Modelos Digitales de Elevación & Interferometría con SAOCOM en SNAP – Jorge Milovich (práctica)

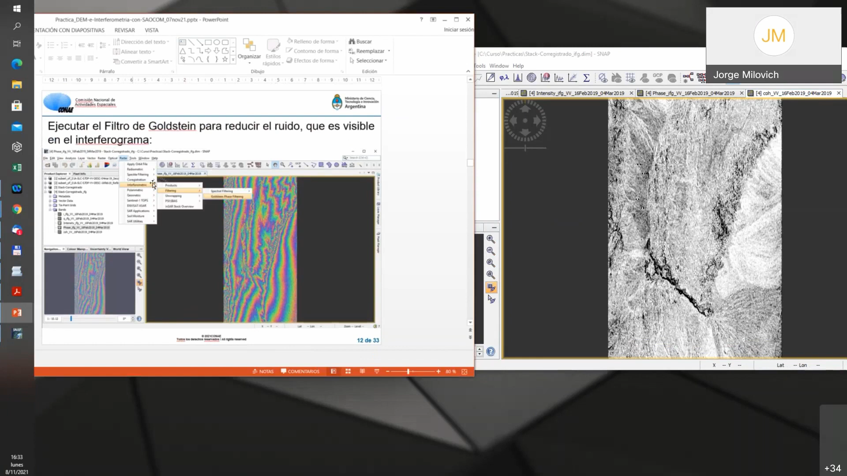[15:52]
Eso se hace desde radar, interferometric, filtering, y tienen varias formas.
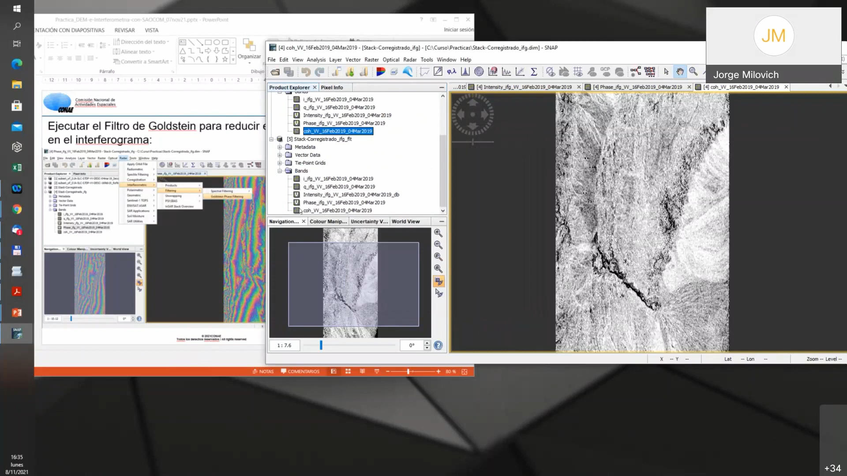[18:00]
Fíjense la diferencia en la calidad del interferograma, ¿no? No se nota más ese picoteo.